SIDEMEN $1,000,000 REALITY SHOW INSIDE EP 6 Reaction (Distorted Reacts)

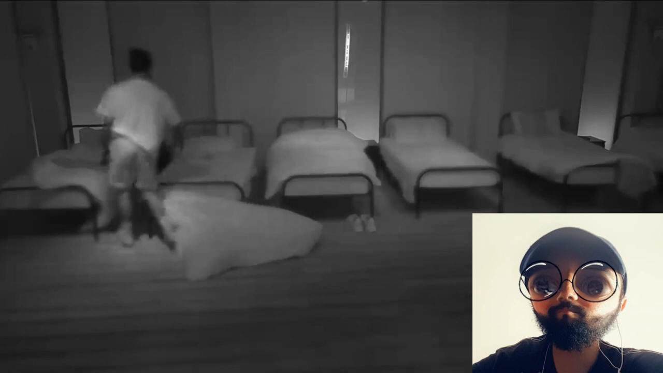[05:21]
Oh, there's something in his bed. There's a spam in his bed. Ooh.